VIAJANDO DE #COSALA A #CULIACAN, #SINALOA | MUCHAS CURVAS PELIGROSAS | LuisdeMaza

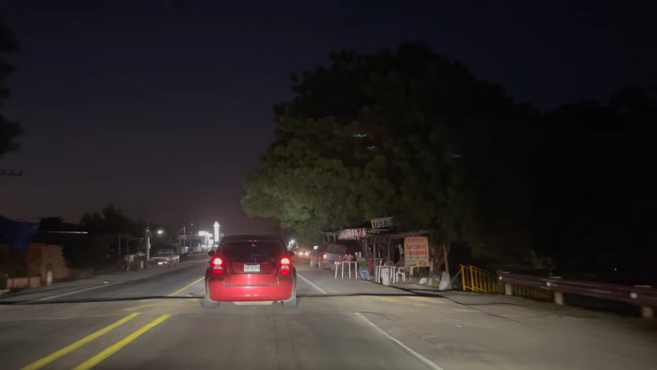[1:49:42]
No lo veo. Ah, no, ah, o sí. No, o sea, era las luces de la camioneta. No, si ahí, está, ahí tienen dos elotes, ¿quieres o no? Dos elotes ya bien polveados. Bueno, sí, ya están polveados. Sí.
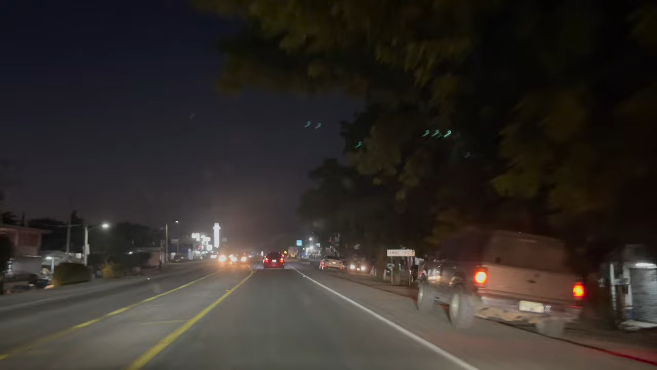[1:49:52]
Vámonos ya mejor. Y no es por manchada, es que no sé si en la cámara se alcanza a ver, pero es que hay como mucha tierra.
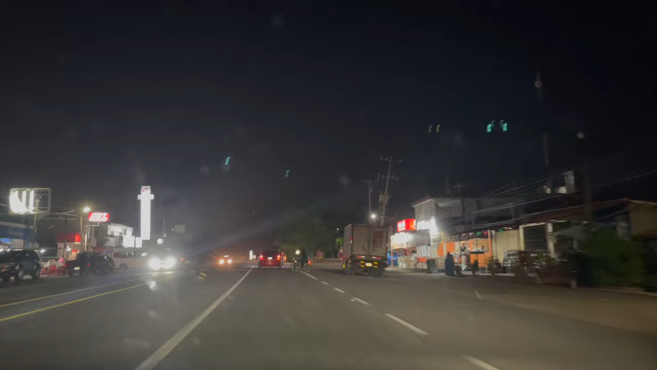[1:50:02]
O sea, aquí donde termina la carretera hay un montonal de tierra, entonces. No es por sangrona, pero de verdad sí hay mucha tierra.
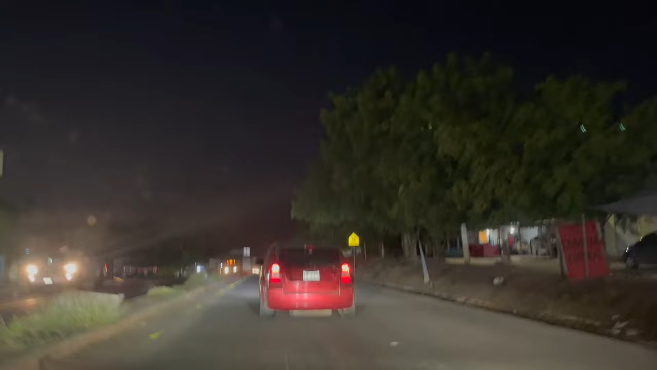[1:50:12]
A uno que aquí el salado un poquito más adelantito ya es doble. Ah, mira, ahí tiene una taquería.
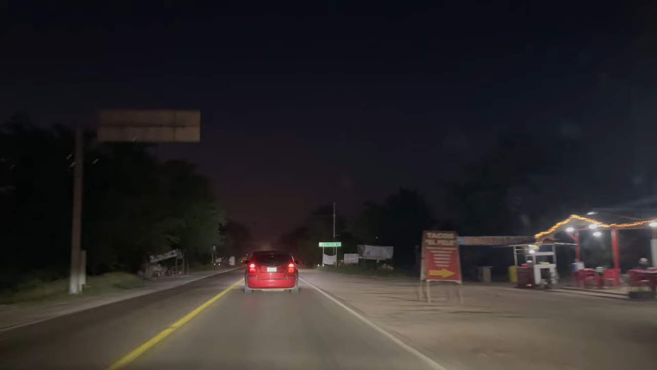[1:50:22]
Culiacán 33. Ah, ya casi. Ya casi, en 15 minutos llegamos. Ya no siento nada. Yo también ya me siento incómodo que tenemos. Salimos de Mazatlán a las 2. Llevamos 4 horas, no tenemos tanto, pero... No es cierto, salimos... A las 2. A las 2. Sí. Ah, no, pero es que tenemos más en el carro, porque... O sea, nos salimos a cargar temprano, gasolina y a... Y a checar el carro y todo.